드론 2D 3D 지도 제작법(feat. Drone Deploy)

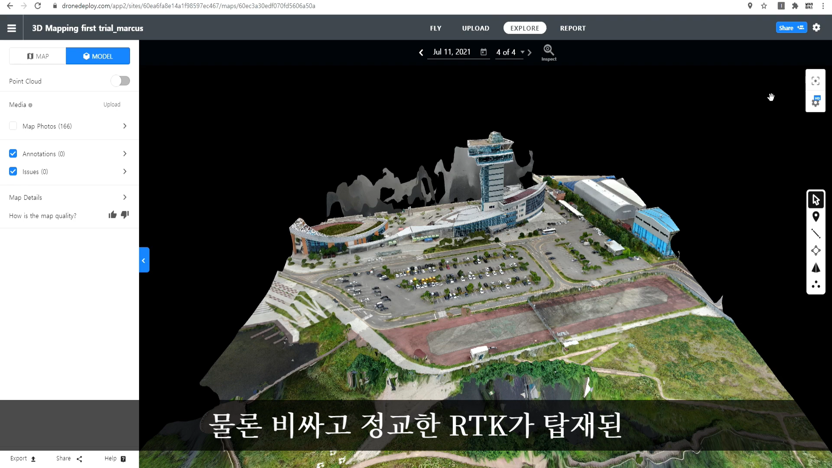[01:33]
드론을 가지고 계신 분이라면 쉽게 지도 제작이 가능하니 한번 도전해 보시길 추천드립니다. 대신 아주 염가형 드론으로는 불가하고 웨인 포인트 기능이 탑재된 드론이라야 가능하겠습니다. 물론 비싸고 정교한 RTK가 탑재된 고급 산업용 드론을 활용하는 방법도 있지만 많은 유저분들이 사용하고 계신 팬텀4나 매빅2 기종도 충분함으로 드론 디플로이 앱 및 프로그램을 사용하여 쉽게 작업해 보실 수 있습니다. 그러면 드론 디플로이라는 앱을 사용하여 드론으로 2D 혹은 3D 맵핑을 하는 과정 드론 비행 계획 수립,
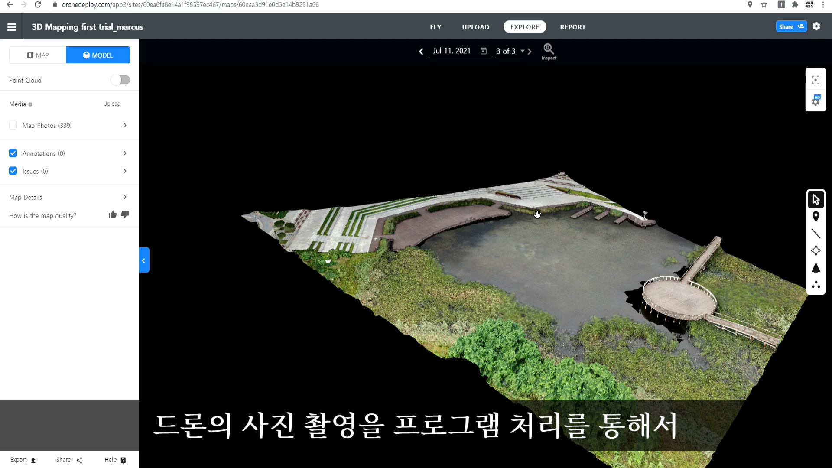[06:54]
처리를 통해서 3D 구조물을 함께 보여준다는 것이 저에게도 아주 놀라웠습니다. 촬영 결과물은 오른쪽 상단의 톱니바퀴를 클릭해서 SD 화질 혹은 HD 화질로 전환해서 보실 수 있는데 당연히 화질은 HD로 설정하여 보시는 것이 좋겠죠.